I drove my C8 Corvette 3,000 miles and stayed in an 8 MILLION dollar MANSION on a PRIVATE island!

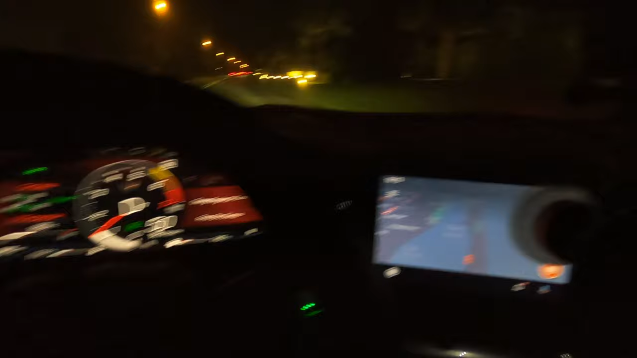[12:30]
we're moving along and this light pops up on the dash yeah I need to get the